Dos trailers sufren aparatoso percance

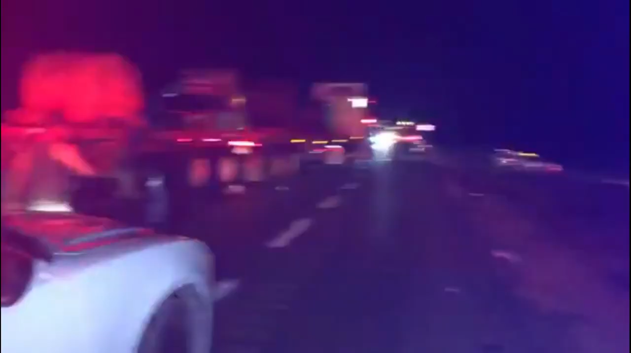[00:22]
Nos encontramos en el kilómetro 44 de la carretera Zaragoza-Victoria. Bueno, se da un accidente entre dos trailers.
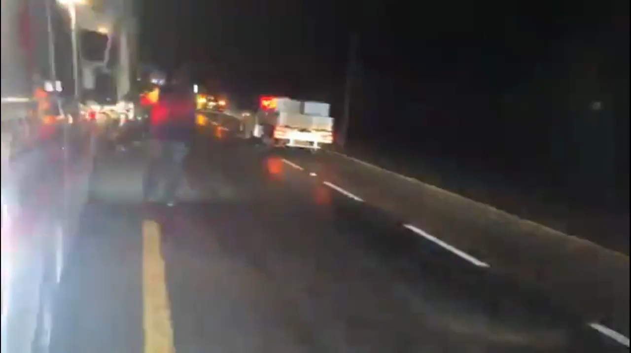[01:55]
Este choque lateral, uno de los trailers procedentes de la frontera de Monterrey, con destino al sur de Tamaulipas.